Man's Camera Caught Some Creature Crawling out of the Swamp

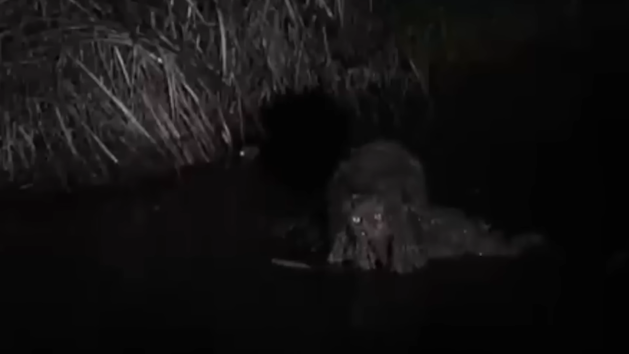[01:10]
A swamp monster. A life form with creepy eyes, big arms, and scary looks. It slinked out of the swamp and grabbed the bait. Yet, it swiftly returned into the darkness as soon as it realized it was being watched.
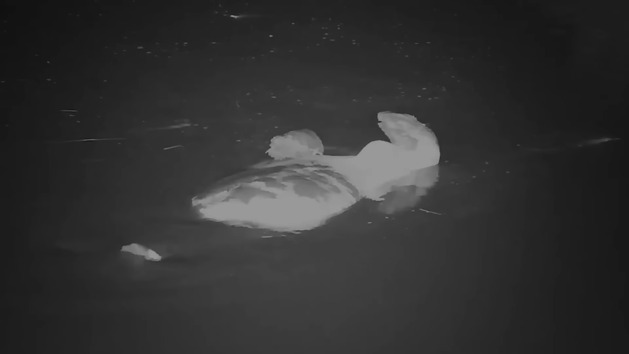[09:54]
Napping Hippo Now what is this floating in the water?
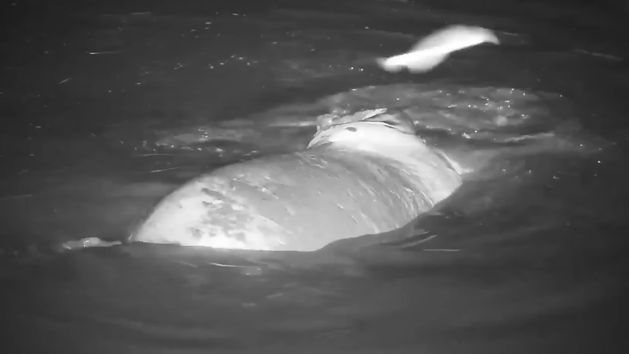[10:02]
This crew of boys looked keenly to identify the figure only to find out it was a hippo.
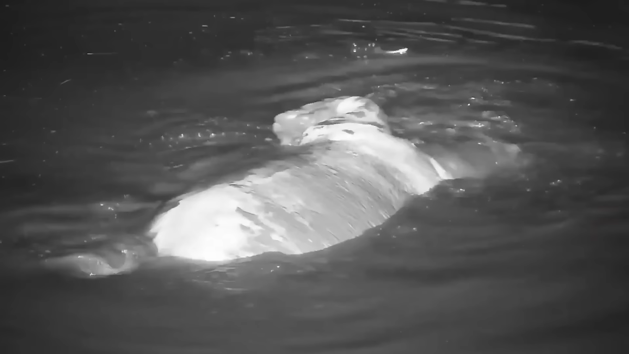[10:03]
Unlike the normal ones, it was not breathing or showing any signs of movement.
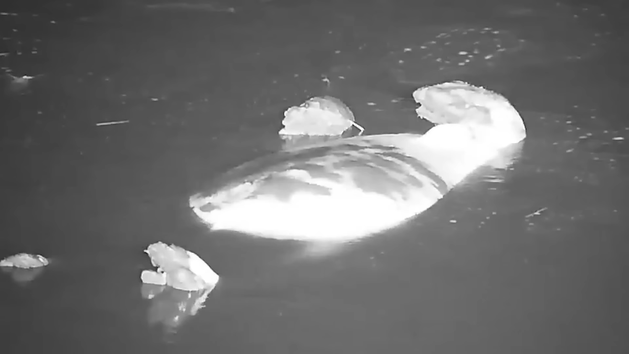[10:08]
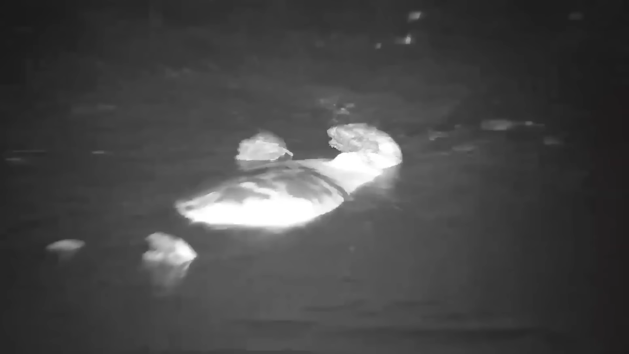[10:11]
But right when they thought about calling the officials and planning a farewell, they saw movement in the water. Turns out this hippo had snoozed upside down. Can you imagine going to retrieve a deceased hippo only for it to spring alive? I am pretty sure I would have jumped out of my skin right there. Electric Eel Expedition
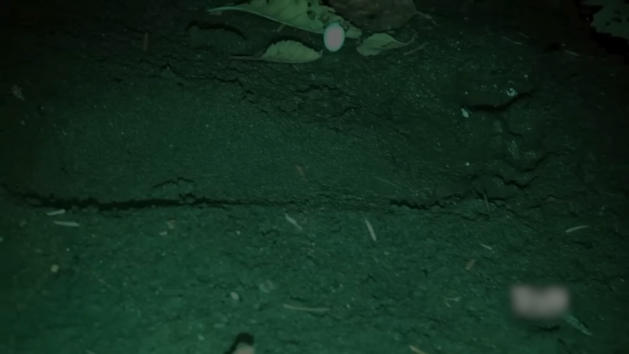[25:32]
Mysterious Prints This group of researchers, while strolling by the river in the wilds of Oregon, stumbled upon a 16-inch long footprint.